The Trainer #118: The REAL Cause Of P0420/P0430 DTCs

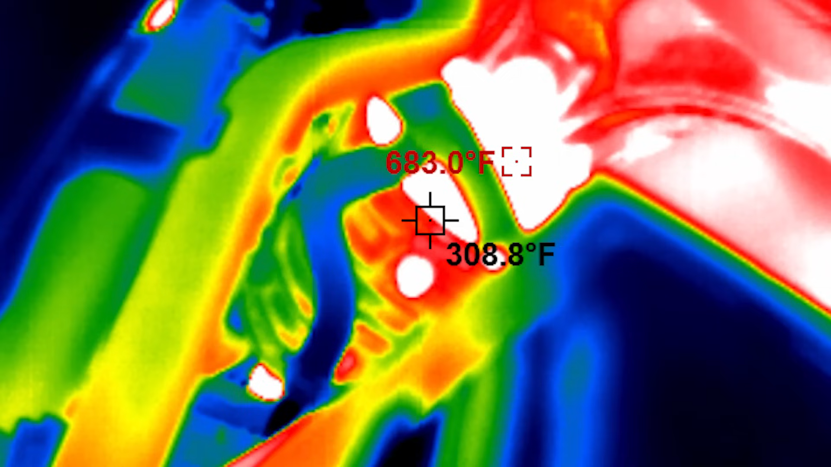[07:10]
On screen: spot 308.8°F, max 683.0°F
If this temperature is never reached, the converter may be faulty, or it's not receiving the right feed gas mixture from the engine. The temperature of the converter's rear weld ring is directly related to the amount of work the converter is doing.
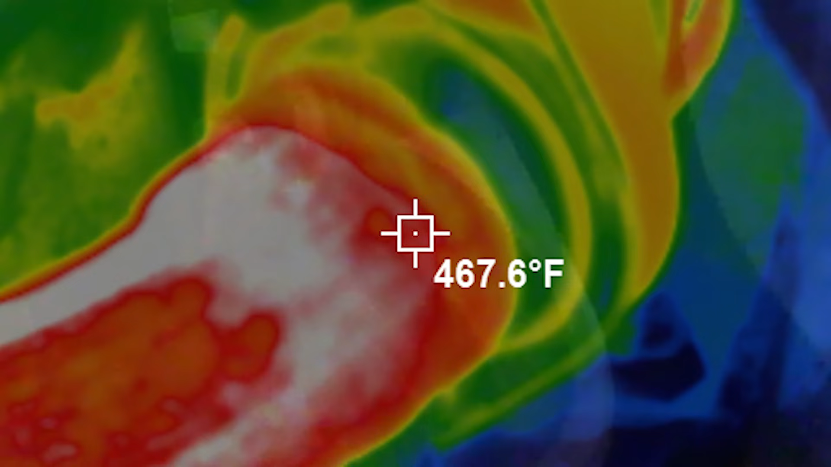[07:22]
On screen: spot 467.6°F
Under normal conditions, it may reach temperatures as much as 150 degrees Fahrenheit higher than the front weld ring.
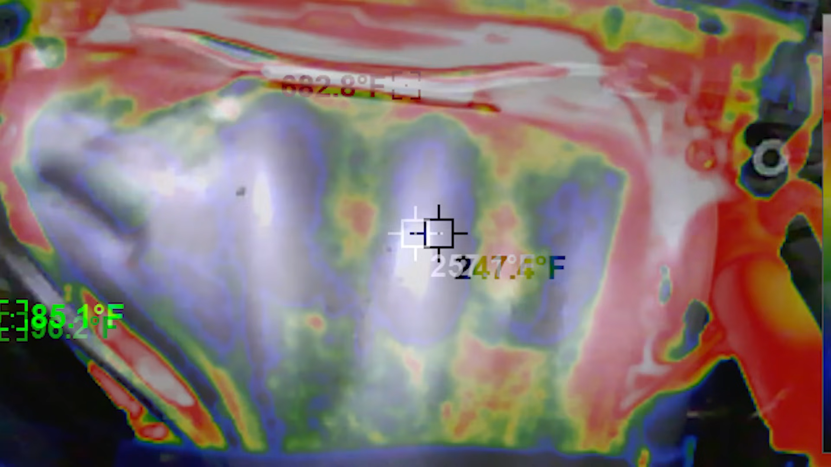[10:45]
One way that you can determine if all the cylinders are contributing their fair share is by using your thermal imager and looking at the temperature of each exhaust runner.
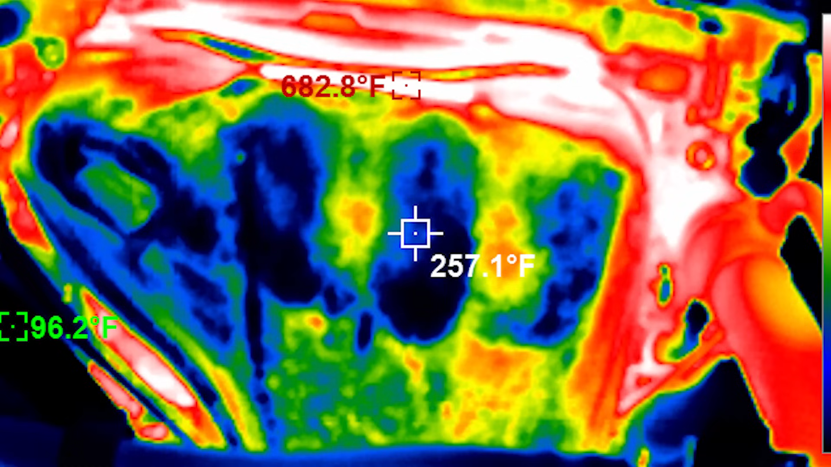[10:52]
On screen: spot 257.1°F, max 682.8°F
Usually, if there's a cylinder that's not carrying its weight, it's going to be colder than the others. So remember, when you're diagnosing a P0420 or 0430 diagnostic trouble code, you need to consider a few different things.